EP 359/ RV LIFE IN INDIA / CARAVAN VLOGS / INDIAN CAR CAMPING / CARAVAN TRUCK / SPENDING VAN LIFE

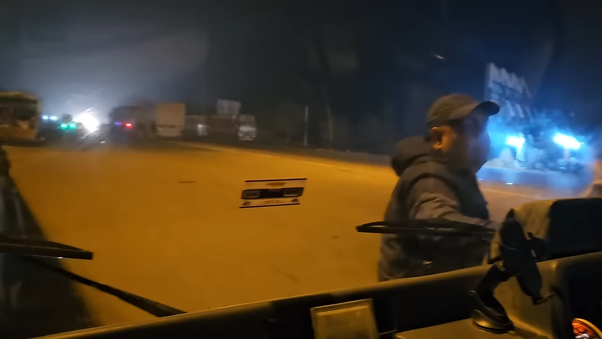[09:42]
तो जी फिलाल बच चुके हैं रात के साड़े बारा हम है आगरा से लगभग लगभग
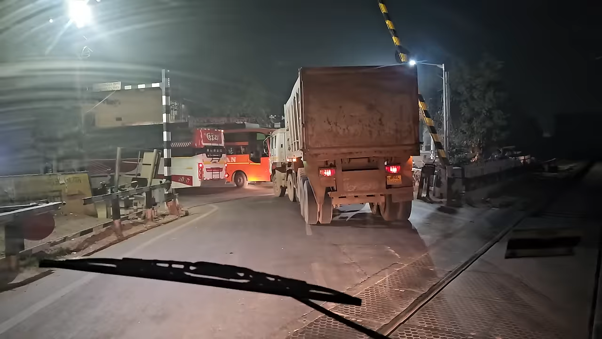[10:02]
और जी यूँ करते करते रात के लगभग साड़े बारह बजे तक हम एंटर कर गए आगरा
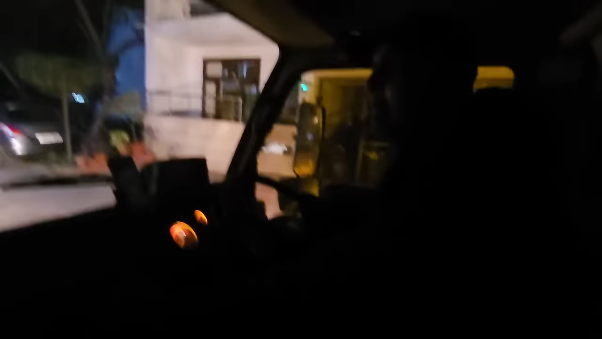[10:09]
तो अब रात हो चुकी है रात के मुझे तो नहीं मालूं केतने बढ़ रहे में दो सब सो के निकाला है तो अब हम पहुंच चुके आगरा आगरा लोकेशन से हर्क पर रहे हैं हमारी